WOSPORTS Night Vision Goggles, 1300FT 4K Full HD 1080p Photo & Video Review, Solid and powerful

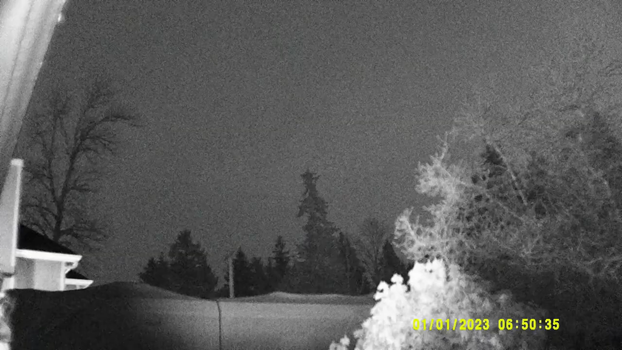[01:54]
Okay I just want to demonstrate how the infrared works. The camera is currently zoomed clear out on 1080p pointing at a tree probably 400 yards away and the infrared is illuminating the trees close by. Now as I zoom the infrared in you see it doesn't get brighter but it zooms in it focuses.
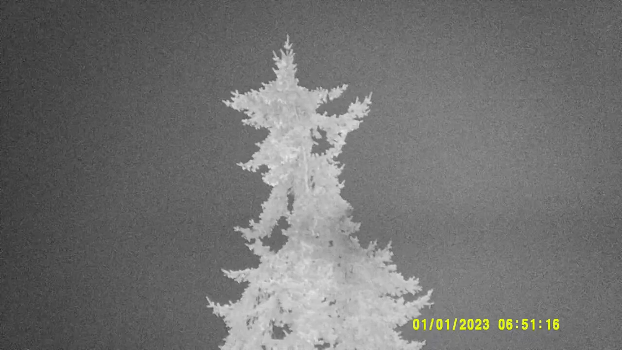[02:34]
that that tree is about 400 feet from me.